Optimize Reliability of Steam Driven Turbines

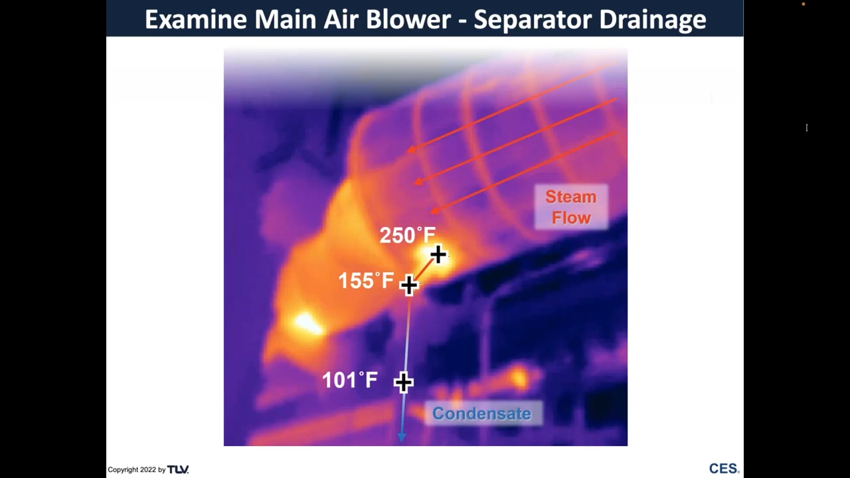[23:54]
let's take a look at this main air blower and the separator drainage so the site had installed a separator and they thought it was doing a good job for them but look at the temperatures 250 155 101 well that tells us there's a problem and the problem is that the trap